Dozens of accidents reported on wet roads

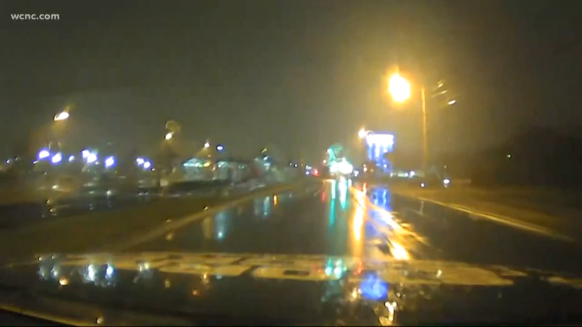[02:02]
This is what we're looking at on our dash cam. It is a wet night. You know, this rain isn't necessarily intimidating to be out in, but it's rained all day, so the roads are completely soaked. And we want to show you what the scene looked like on Albemarle Road earlier this night.